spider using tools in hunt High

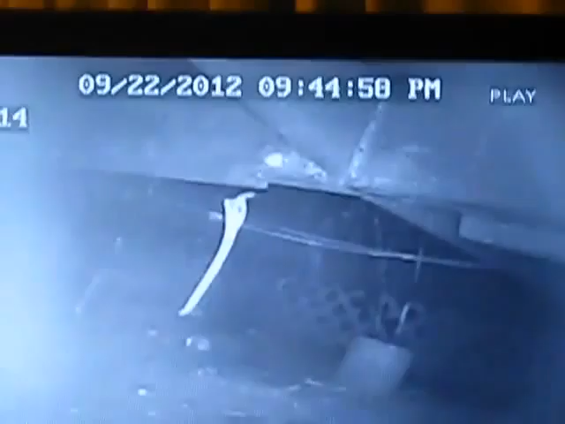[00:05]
Wow spider using some sort of tools why would he need that for it's very interesting
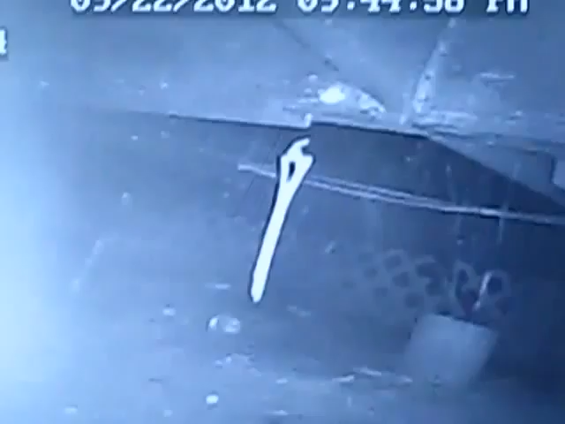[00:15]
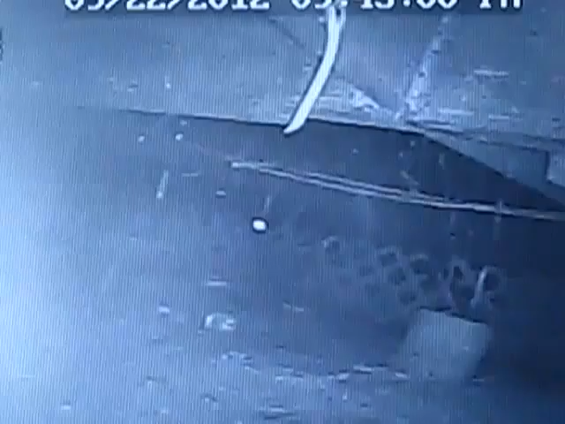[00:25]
you just built that house I'm not sure if you can see it in the cam maybe so bugs can rest on it or something and then he'll attack them afterwards I've never seen anything like this you see that
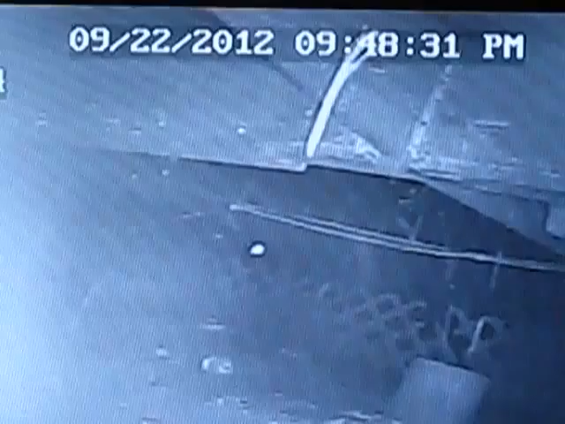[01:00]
looks like a twig
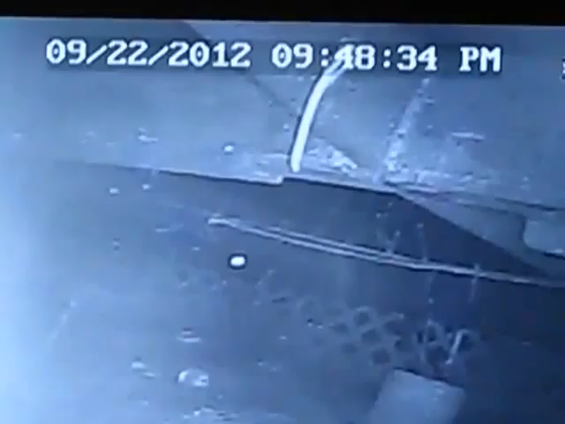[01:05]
such an insect an insect using tools interesting